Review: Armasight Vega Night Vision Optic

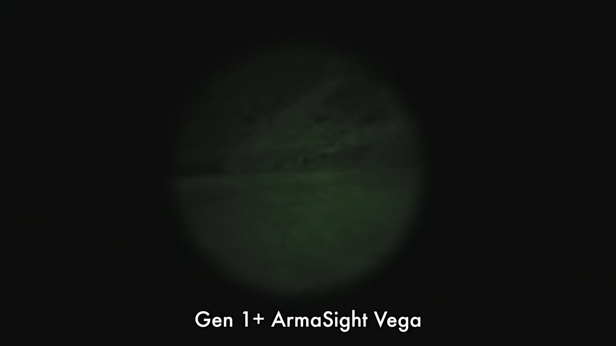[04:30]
Now we're going to pan to the left, target's 50 yards away, active illumination. Through my PVS-14, it's absolutely brighterly lit because I have an IR flashlight lit up. Flashlights on, off, on, off.
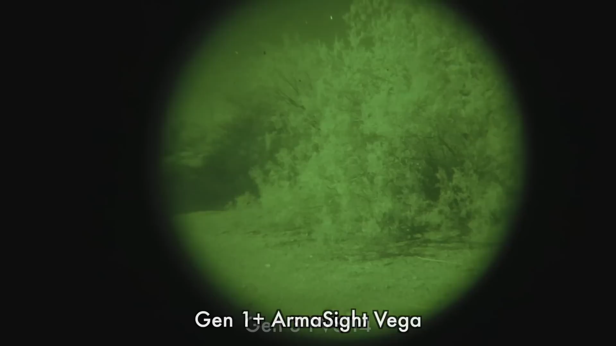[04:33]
All right, so just for comparison, we're going to do the exact same scene, passive and active IR illumination with the PVS-14. I think you're going to be able to tell you don't need active IR illumination right now, but we're going to hit it anyway. Here's the bush at 10 yards, and it probably is blooming out the optic. That's more light than you need. I'm going to turn the light off. We're going to pan left to the tree.
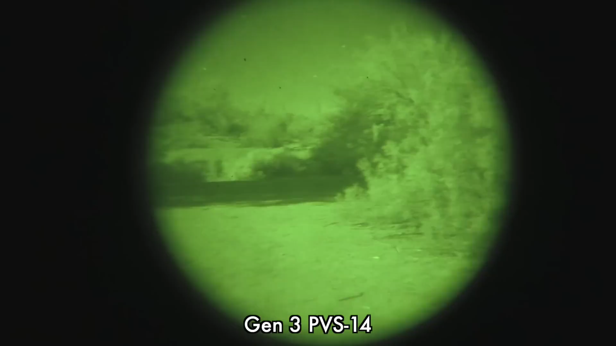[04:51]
I'm going to turn the light back on. Off, tree at 20 yards. Again, probably more bright than you really honestly need.
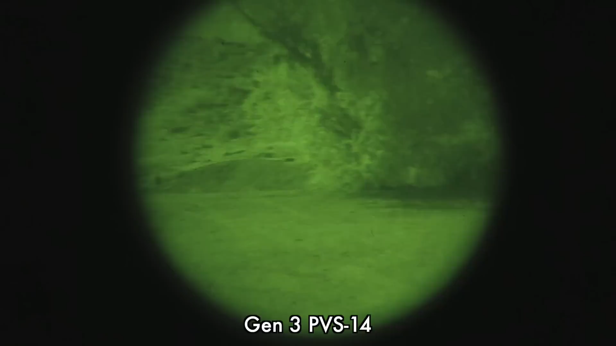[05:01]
Off, we're going to pan left to the target. Then I'm going to hit it with the flashlight. Again, it makes it brighter, but really you don't need it. The PVS-14 is so good at light gathering that it's unnecessary in these conditions.
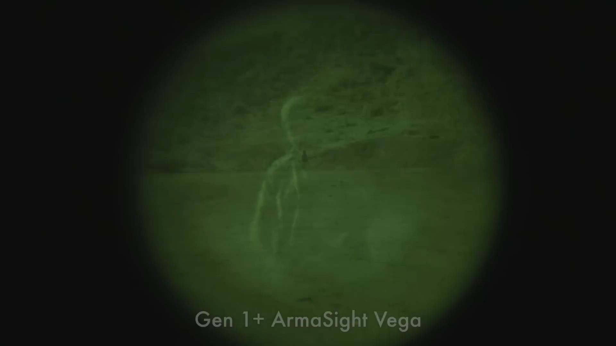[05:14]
So I think you can tell from looking at the footage you've already gathered that the PVS-14 is obviously a superior optic,
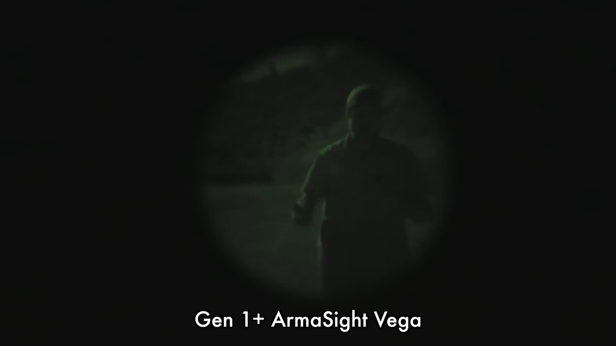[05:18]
but it should be for $2,800 or whatever bargain basement price you can find, but I can guarantee you it's $2,000 or more.
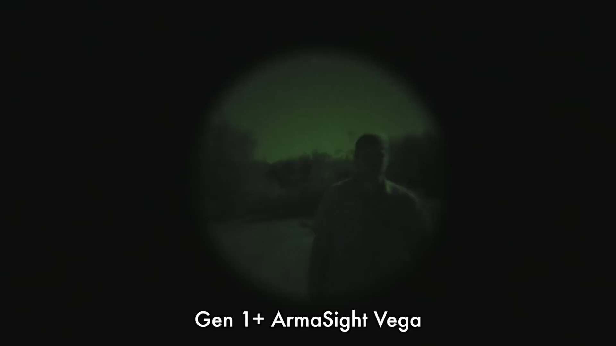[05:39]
I mean, most people don't have night vision, and the fact that night vision of this quality is available on the market at that price range is astonishing. It wasn't that long ago that a Gen 1 unit would have been far more expensive than this,
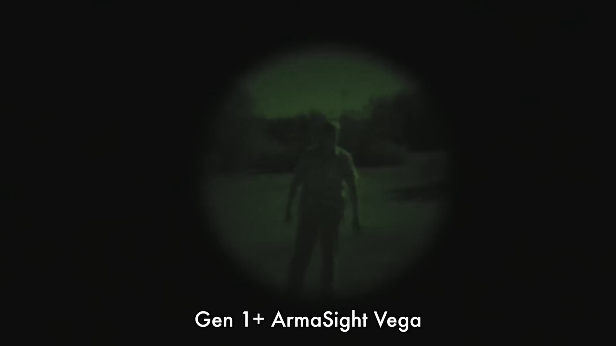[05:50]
and this Gen 1 unit really is better than the original Gen 1s. We showed you some Russian Gen 1.
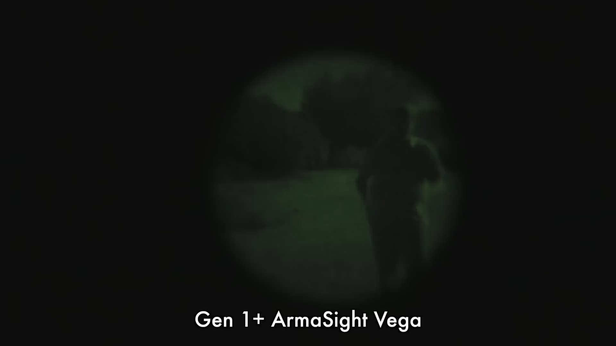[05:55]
That's what Gen 1 looks like. This is Gen 1 Plus.
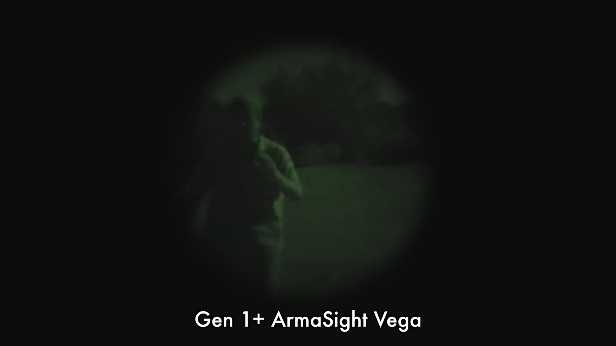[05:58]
It's definitely a usable piece of optic.
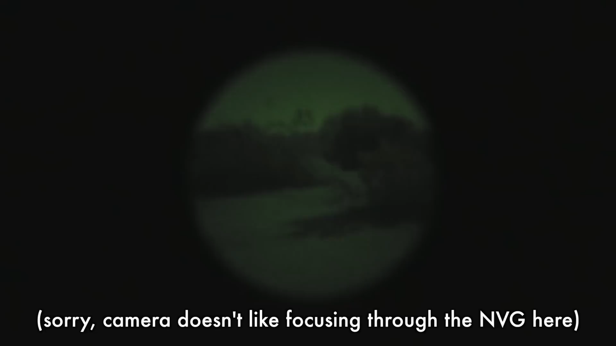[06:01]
If you were to use this inside a house with some active IR illumination, like a flashlight, I think you'd find this to be a fantastic solution.
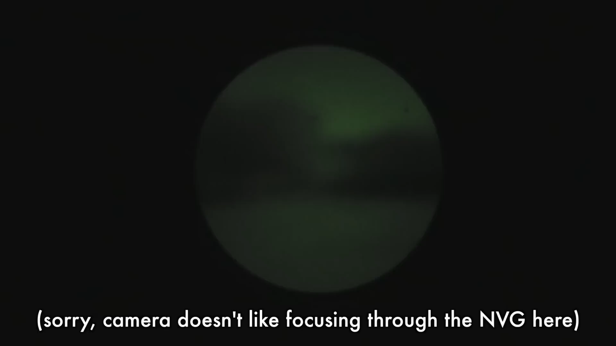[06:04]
So I'm impressed. I would say, if you don't have the money for a PVS-14, this Armasite is good to go.
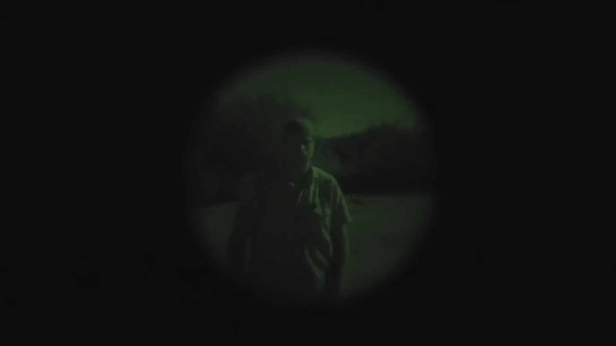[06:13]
Alright guys, so overall, I mean, the Armasite's pretty cool. It's got some stuff going for it beyond just the price. I mean, for one thing, you see I've got this thing on this, you know, Borg bondage headgear thing. The Armasite is actually set up where it can fit literally any mount or accessory or setup that's designed for a PVS-14, and that's pretty much all the military stuff. So this, Carl's fancy Cry Precision head mount designed for PVS-14, fits the Armasite just perfectly.
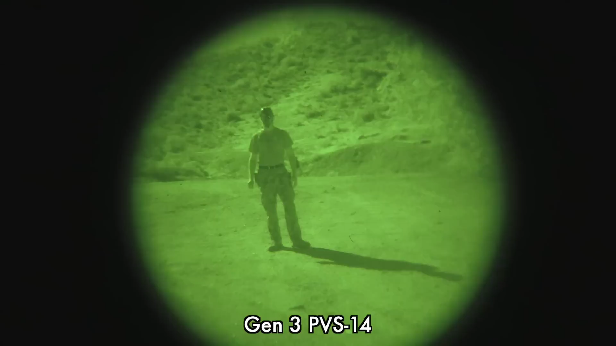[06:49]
In fact, I'm seeing that, you know, the flare out from the camera recording light. I can see Carl nicely, etc, etc. In the same way, you can mount this Armasite onto any weapons mount system that a PVS-14 will fit. So it's really a very versatile, despite being an economy priced unit, and Gen 1, Gen 1 Plus sort of light intensification, it's still a very versatile unit to have. And you know what, this is really pretty darn cool. For the price, like Carl said, definitely well worth it, I think.
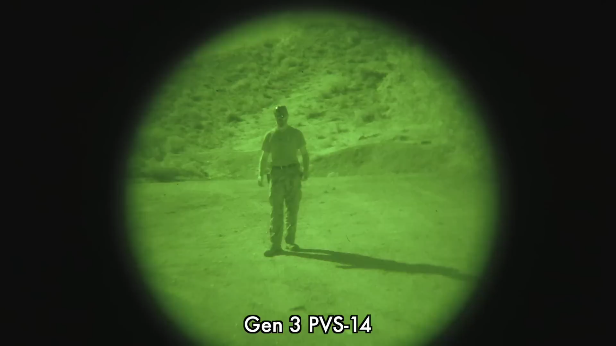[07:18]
And, man, you just feel real cool walking around out here being able to actually see in the dark. Alright guys, so I got my little short barrel AK-74 here in .556.